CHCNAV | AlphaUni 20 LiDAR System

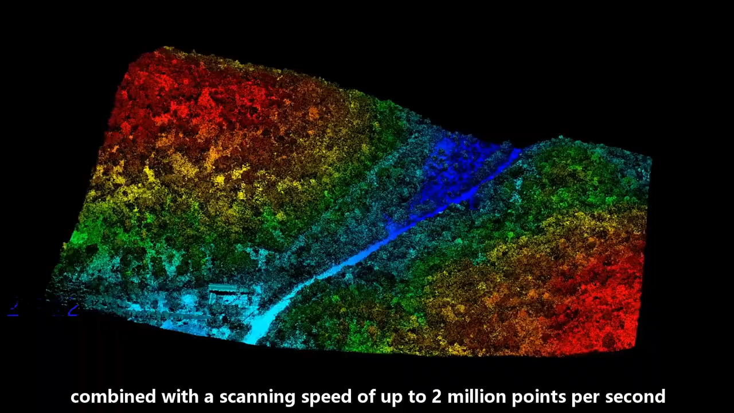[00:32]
combined with a scanning speed of up to 2 million points per second,
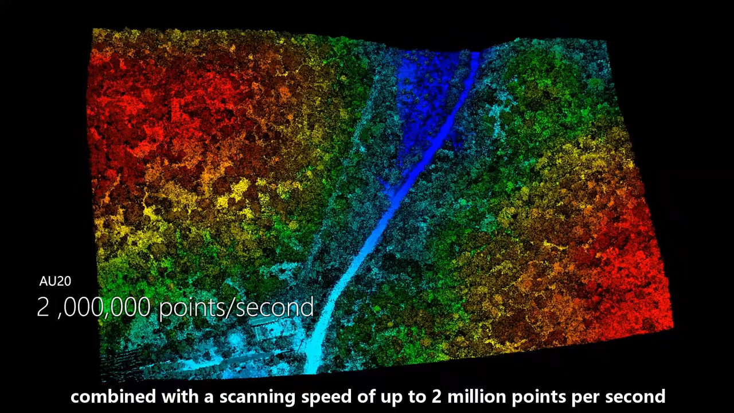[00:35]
the AU20 provides exceptional vegetation penetration ability,
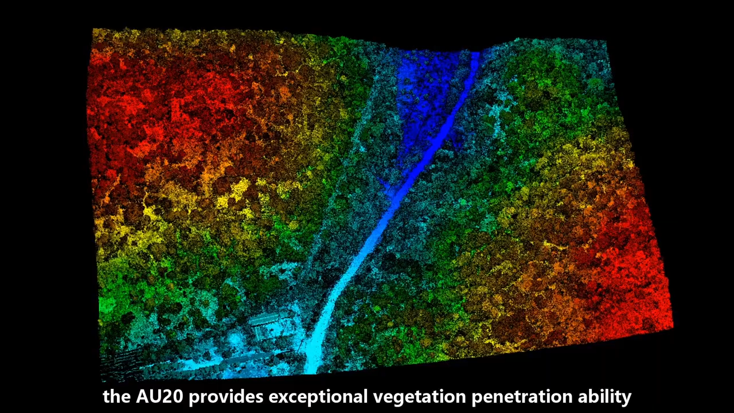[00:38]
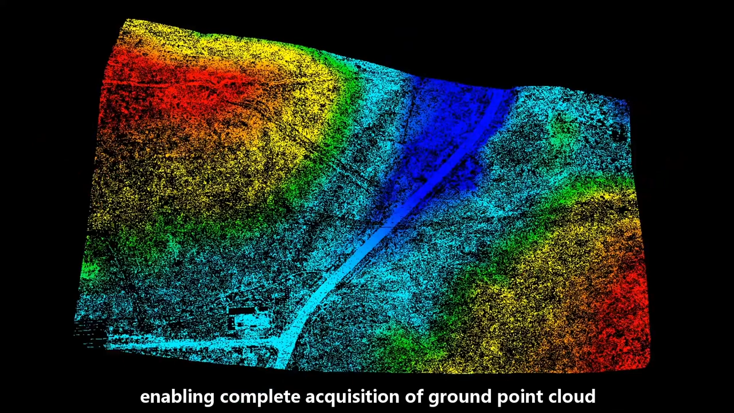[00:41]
enabling complete acquisition of ground-point cloud
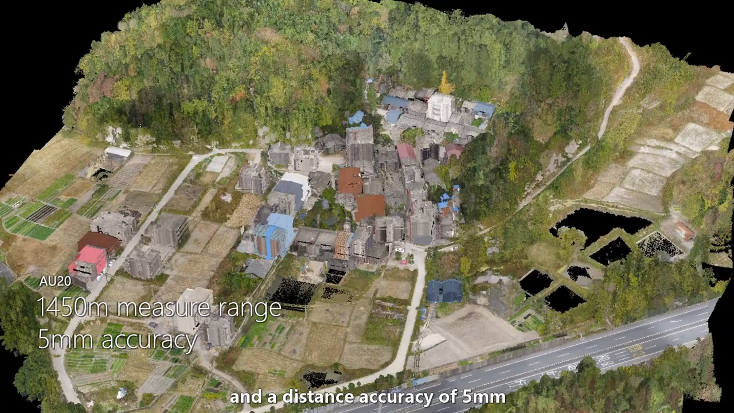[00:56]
the AU20 guarantees high-precision results in operations at different flight altitudes.
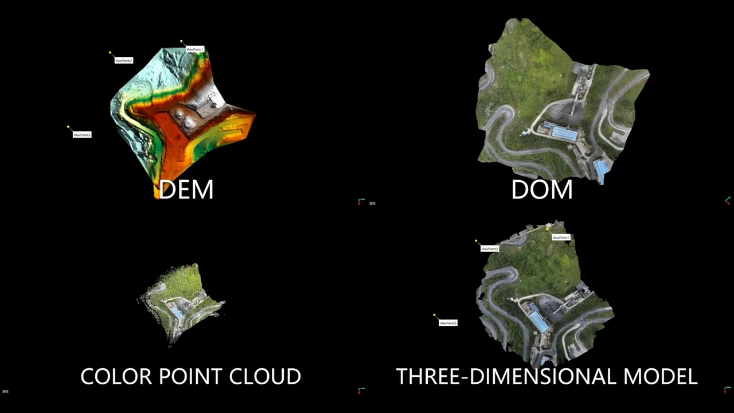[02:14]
With a single acquisition, it simultaneously obtains various results,
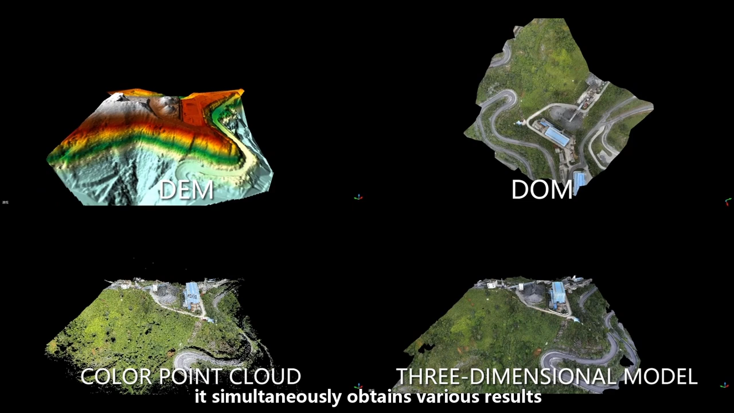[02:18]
such as colored point clouds, dams, domes, and oblique models.
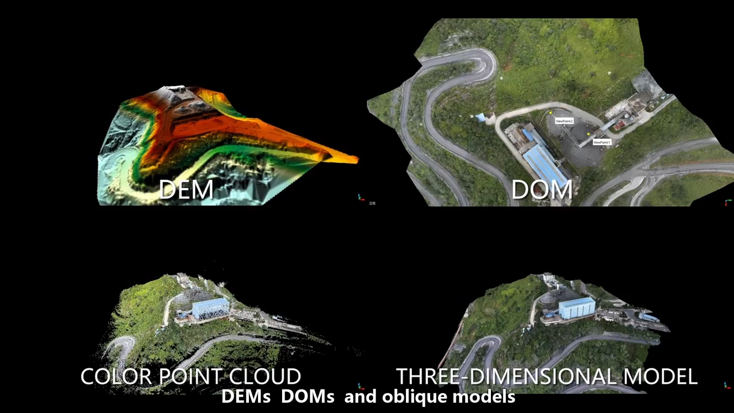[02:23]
Together with the user-friendly processing code-free software,
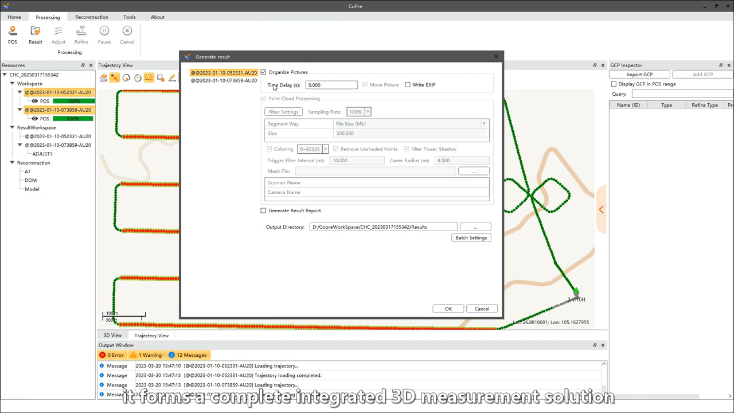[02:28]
it forms a complete integrated 3D measurement solution, revolutionizing the efficiency of your 3D measurement work.
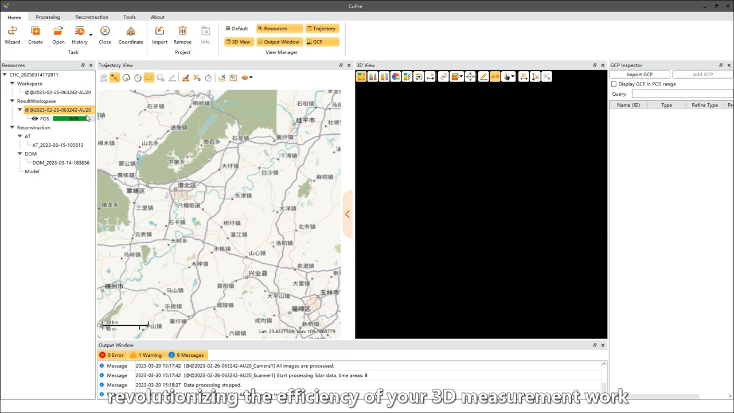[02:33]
By fusing point cloud and image data, there is no need to set up control points,
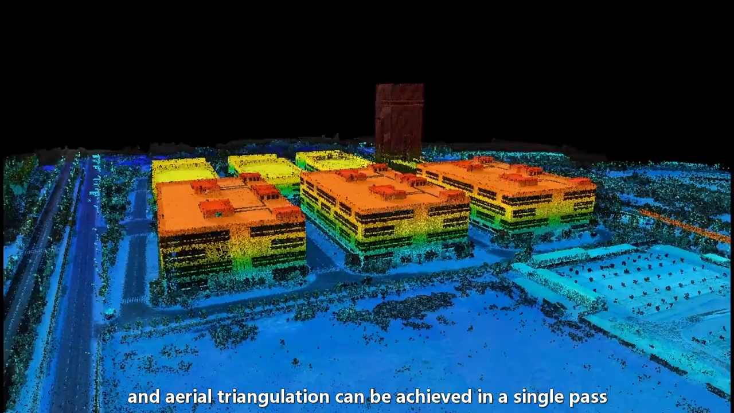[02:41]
and every triangulation can be achieved in a single pass,
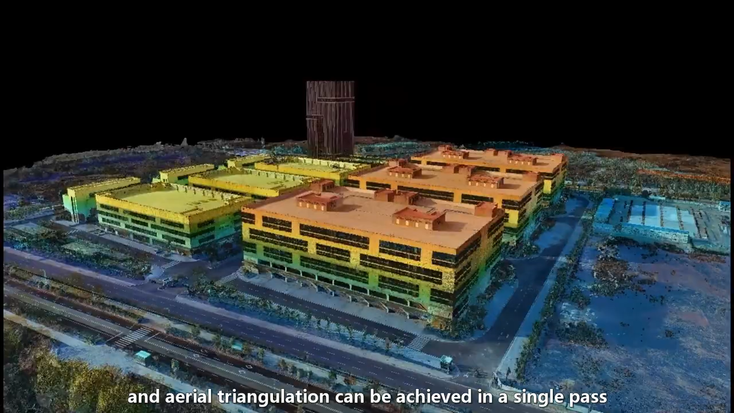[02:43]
resulting in a 100% increase in modeling efficiency.